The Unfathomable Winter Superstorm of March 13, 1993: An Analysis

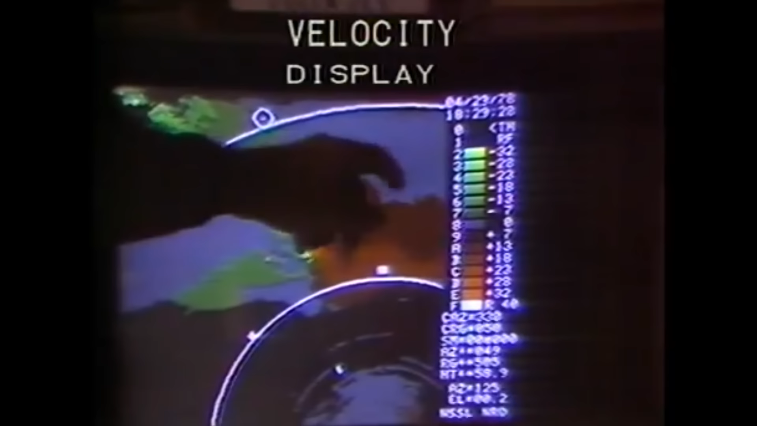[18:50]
One of the first operational WSR-88D systems in the country was located in Sterling, Virginia, which covered the DC metropolitan area.